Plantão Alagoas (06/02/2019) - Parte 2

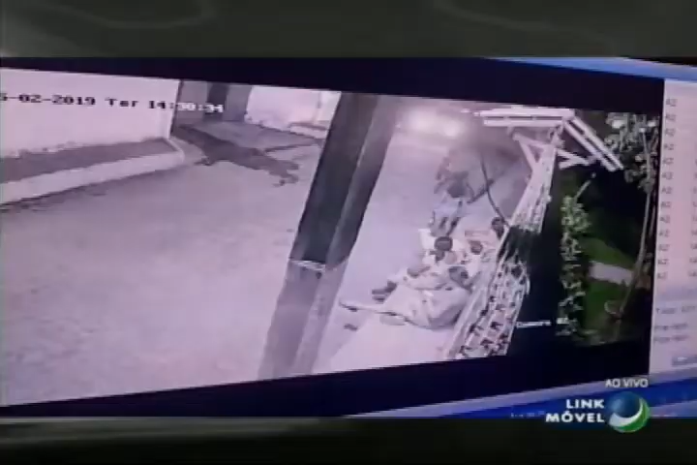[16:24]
Deles chegando, descendo do táxi, aterrorizando as crianças, é uma coisa absurda. Boa tarde, doutor.